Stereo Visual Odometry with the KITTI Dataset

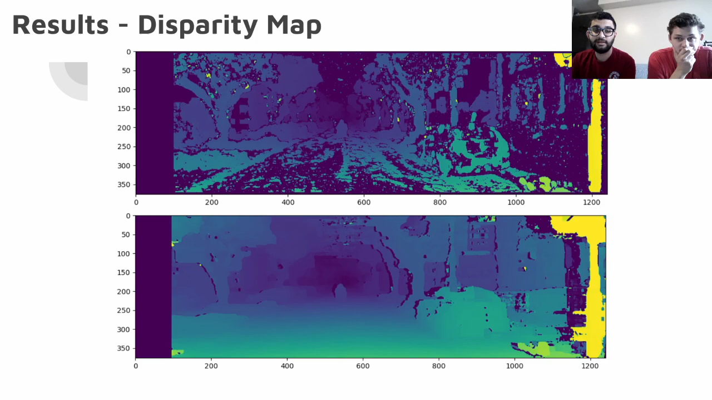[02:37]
The first image in the, on the side is a stereo BM method and the second is SDBM. It can be very easily seen that SDBM like, gives a very clean disparity map and it's very continuous in comparison to what the stereo BM does.
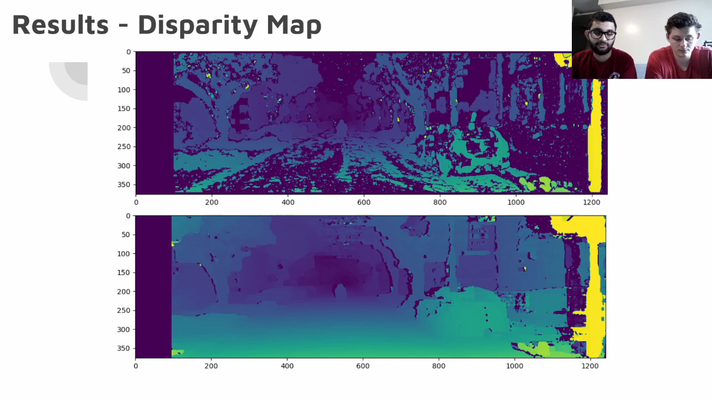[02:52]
Okay, so now we're going to talk about calculating depth.